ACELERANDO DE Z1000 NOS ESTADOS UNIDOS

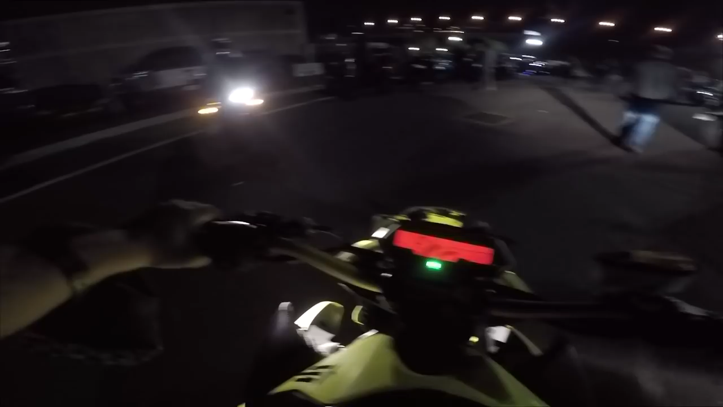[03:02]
E o louco, tem uma polícia bem ali do lado de fora. Eu não entendo nada. Nossa, aí o negócio sai andando.
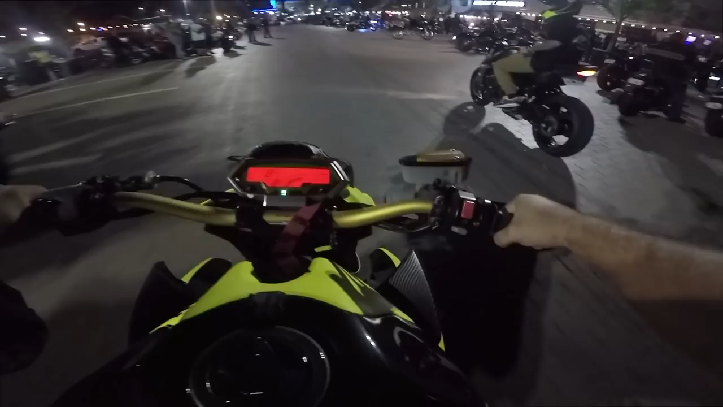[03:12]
Não é igual XJ não, filho. XJ, você... Nossa, aí pipoqueira. Nossa senhora. E ali tem umas meninas ali lavando a moto só de biquíni.
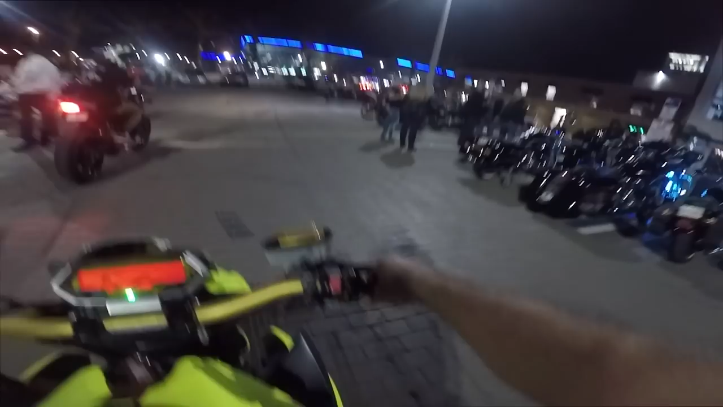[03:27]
Eu não entendi nada. Aqui umas par de moto.
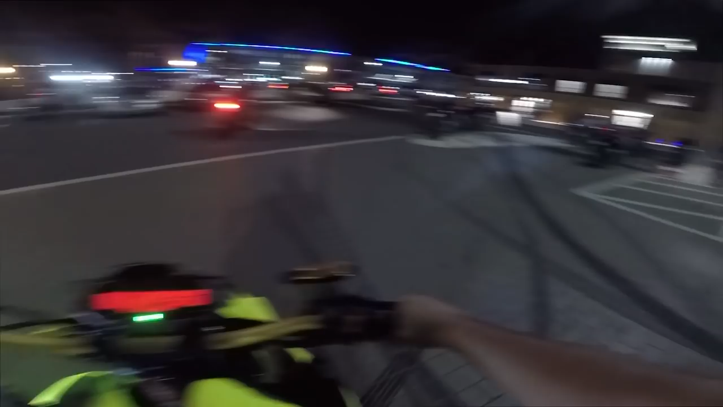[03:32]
Tem muita moto aqui, mano. Z1000, o negócio é bruto. E diz que tem direto que se encontra aqui de moto. Diz que tem sempre.
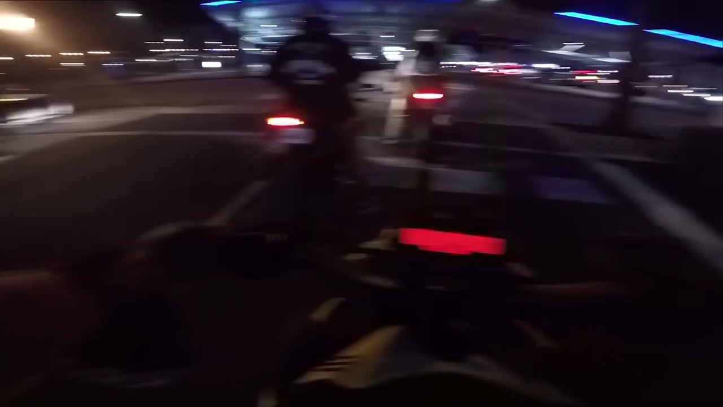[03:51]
Seu senhor polícia ali já parece que já tá meio acostumado a ver as motos saindo daqui. Senão o que nós não pode fazer é sair metendo um louco aqui, né? Porque senão...
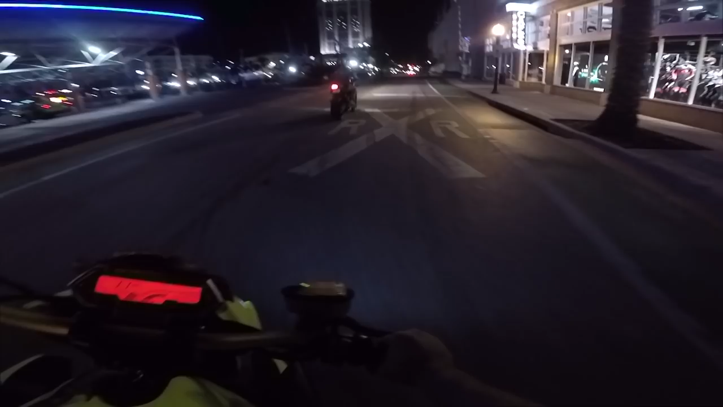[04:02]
Já não basta a multinha que nós tomamos de sinal vermelho, né, galera?
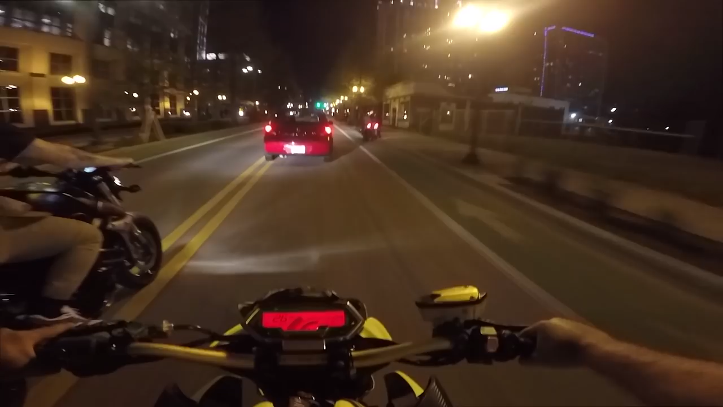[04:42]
Loucura. Vamos dizer mil. Dizer mil ainda, tá? Pesado. Essa motoca aqui, se essa,
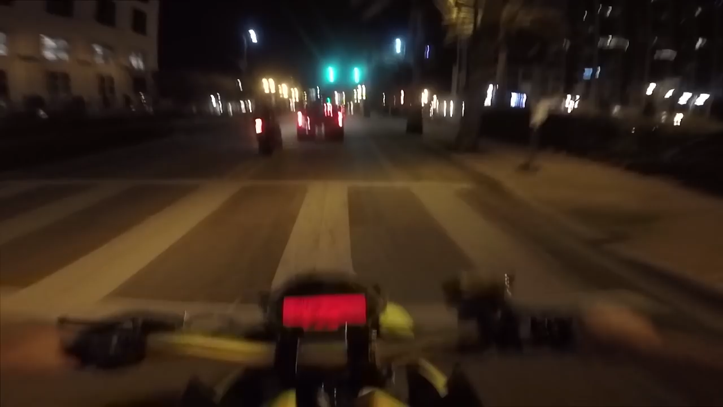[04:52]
O negócio tá sem retrovisor, mano.
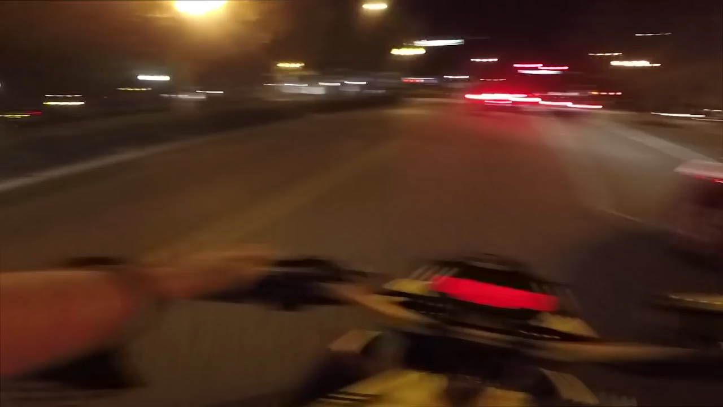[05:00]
Meu Deus do céu. Passar ali no posto ali que eu acho que tem uns caras ali. É? Vamos lá.
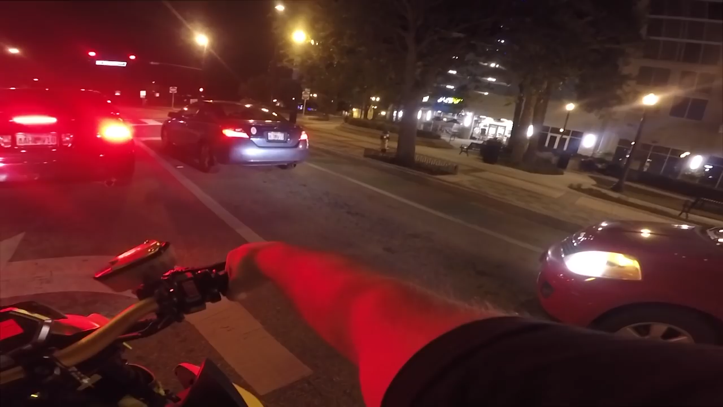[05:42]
Sinaleirinho de lei, né? Aqui em Orlando tem muito sinaleiro. Muito mesmo. Você é louco, cachoeira.